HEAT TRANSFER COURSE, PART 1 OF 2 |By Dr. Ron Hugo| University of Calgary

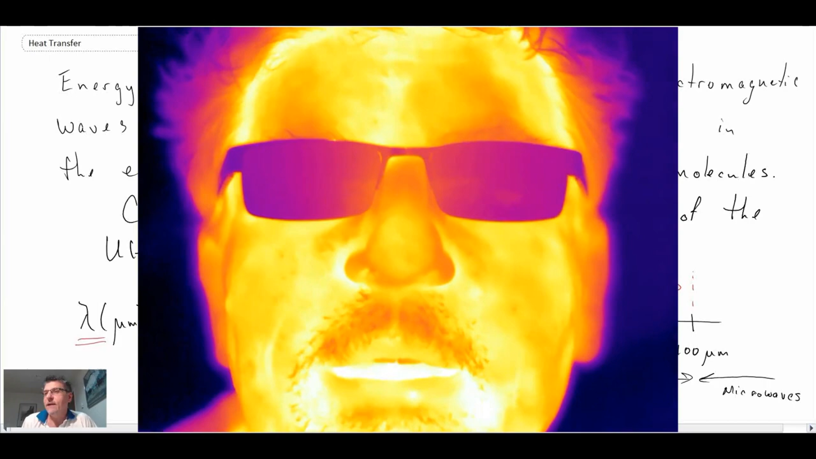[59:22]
so you can hear me breathing and as I breathe in I breathe in cooler air and consequently you see the temperature change and then we go back and when I exhale it's hotter air and so
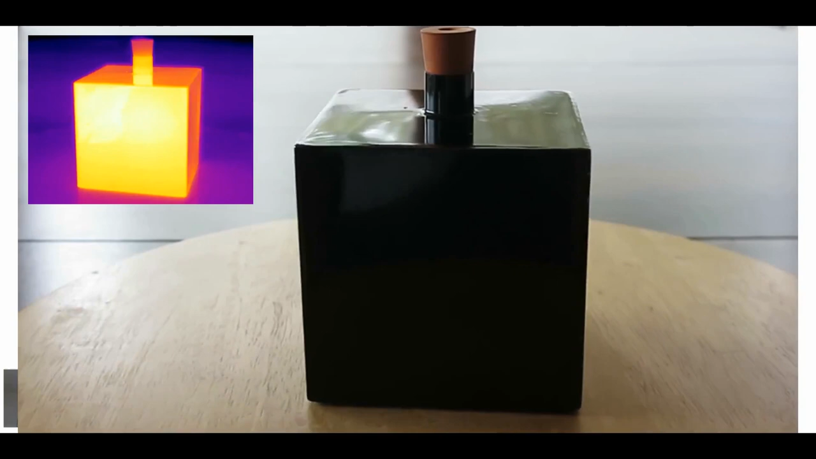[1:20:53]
so we go from white to gloss black flat black and then we get to almost like a polished copper finish and we go back to white and so the IR camera in the upper left corresponds to what you're seeing in the middle image so that is what the IR camera is collecting now we can analyze that data because with the IR camera we do get temperature data but what I did is I put a thermometer into into the leslie's
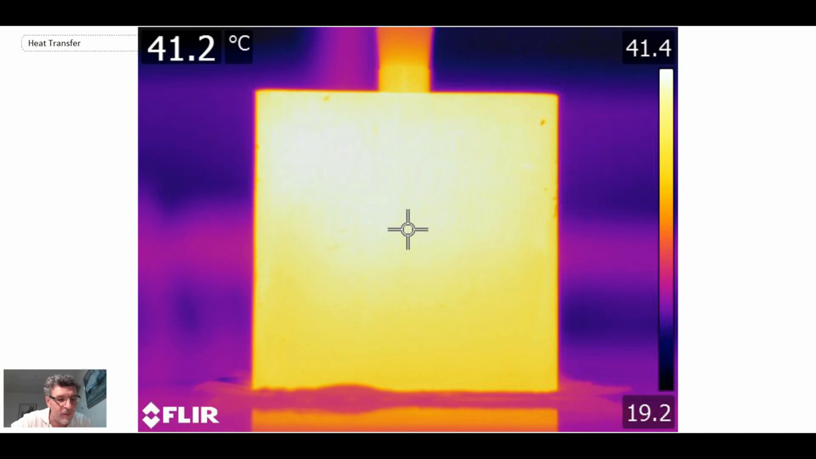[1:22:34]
On screen: spot 41.2°C
the temperatures measured with the IR camera were all pretty accurate to what we had with the thermometer but then when we went to the polish copper finish it was 27.5
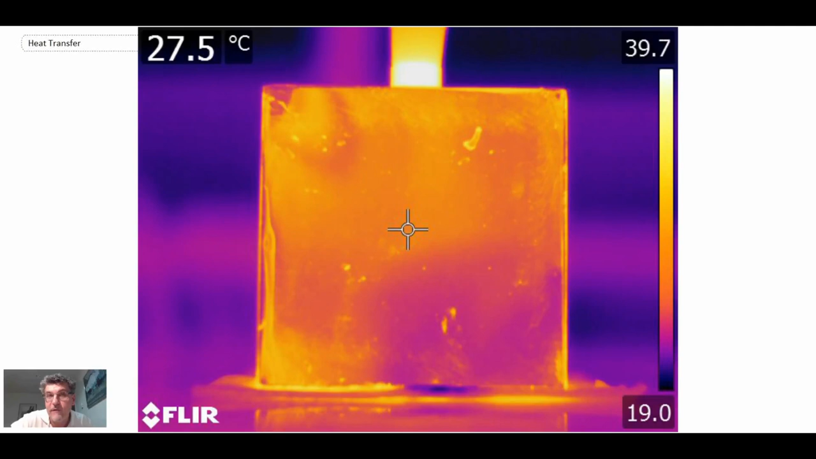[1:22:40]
On screen: spot 27.5°C
degrees c very very different from the 41 degrees c that the water inside of the leslie's cube was at and what is going on there is the fact that polish copper has much different emissivity from the painted surfaces so let me write out what the emissivities are for the different surface finishes that we just looked at
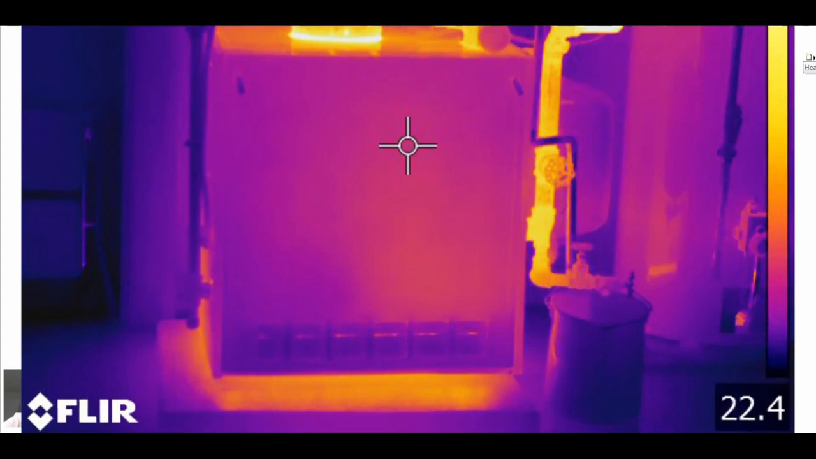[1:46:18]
the area where the energy is being added so here what we're looking at these are flames we're
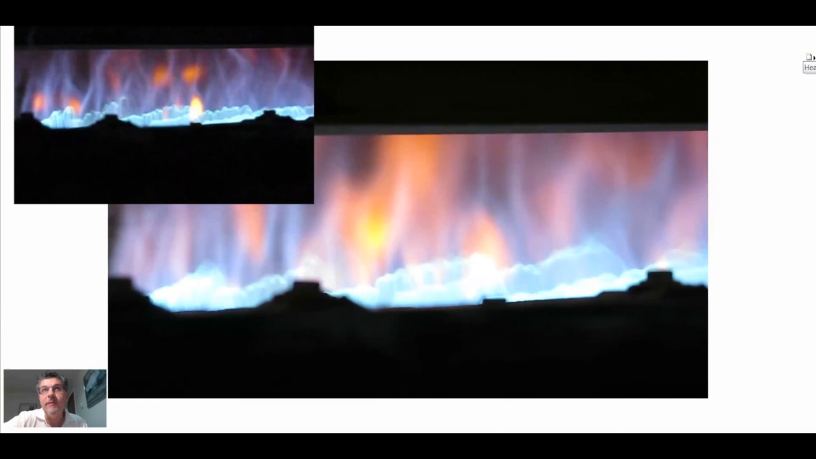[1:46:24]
burning natural gas and the heat that is generated is used to heat a boiler water
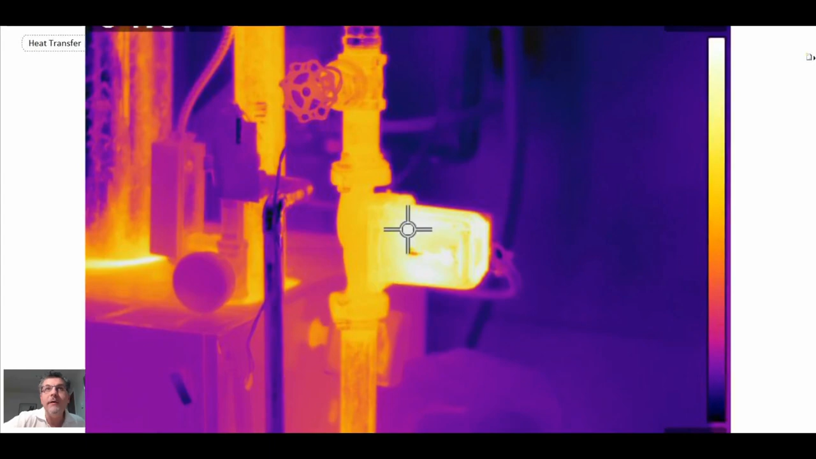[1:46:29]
is circulated using a circulation pump and then that goes through a manifold system
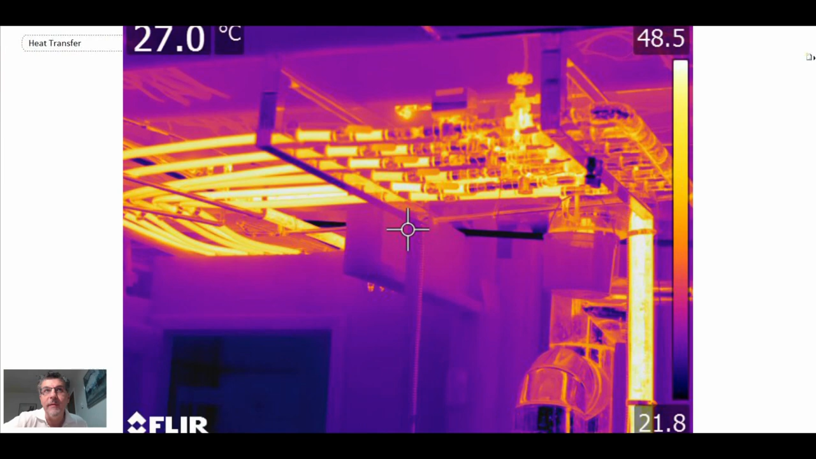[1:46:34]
On screen: spot 27.0°C
and through pipes that extend throughout the house here you can see one of the pipes going through one
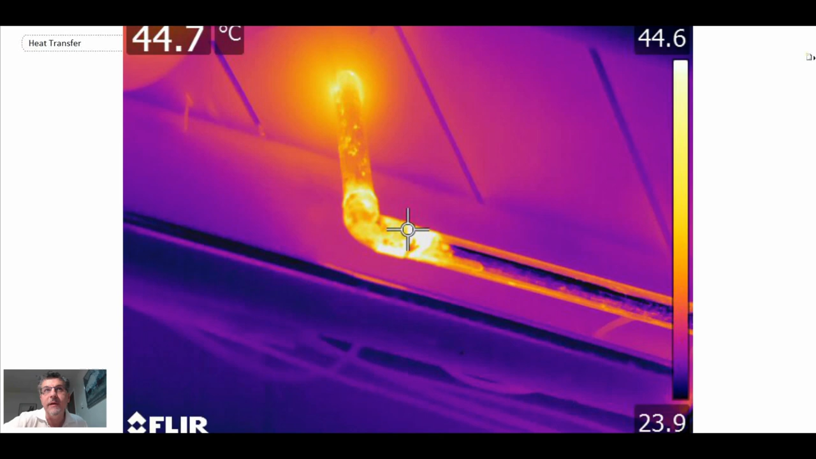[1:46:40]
On screen: spot 44.7°C
of the floorboards and it goes up and then it goes into hot water radiators and so through
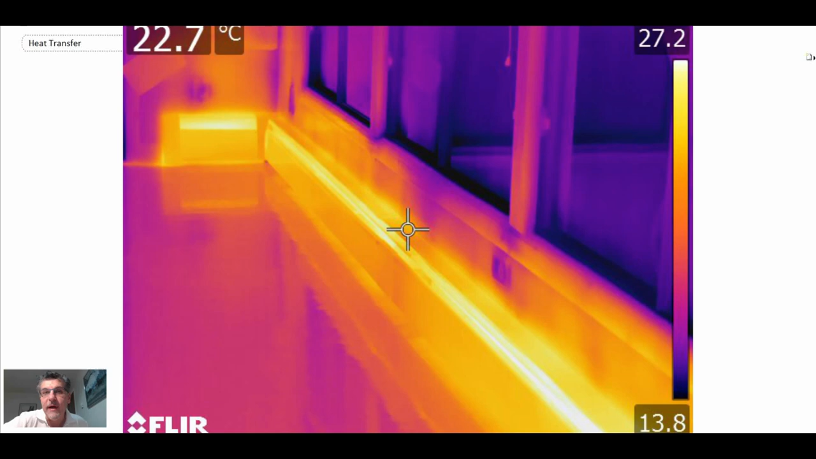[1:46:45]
On screen: spot 22.7°C
natural convection which we'll study in this course that is how the heat is transferred from the liquid through
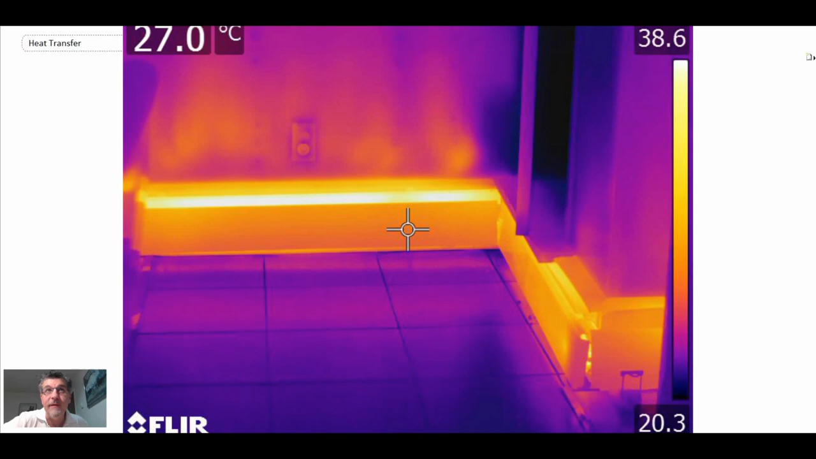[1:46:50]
On screen: spot 27.0°C
fins into the room and that's what heats it now where does that heat go well eventually it goes out into the
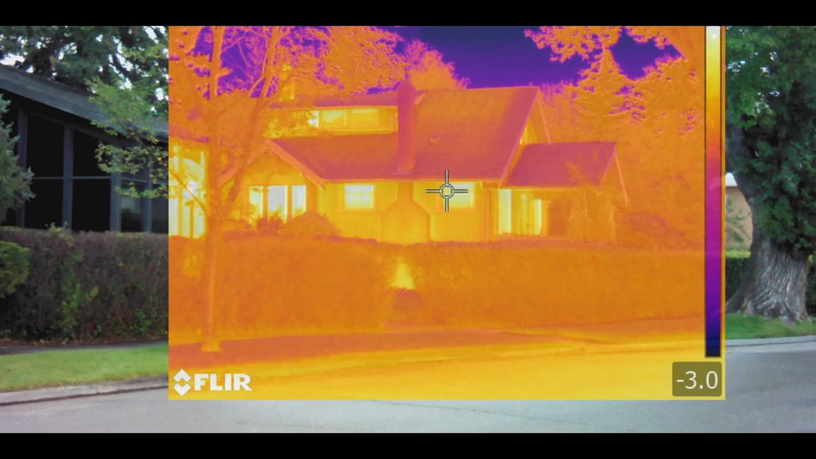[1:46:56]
atmosphere and here you can see some homes and a lot of the heat loss obviously is coming through the
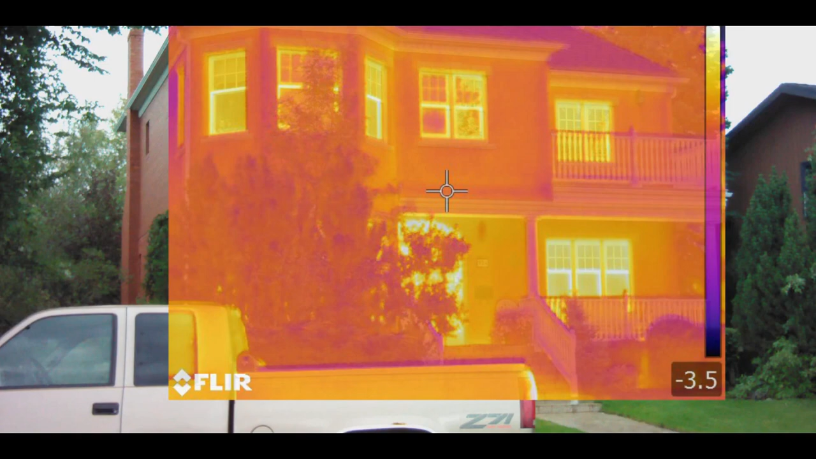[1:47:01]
windows that's one of the areas where we have the lowest resistance to heat flow and consequently that is heat transfer in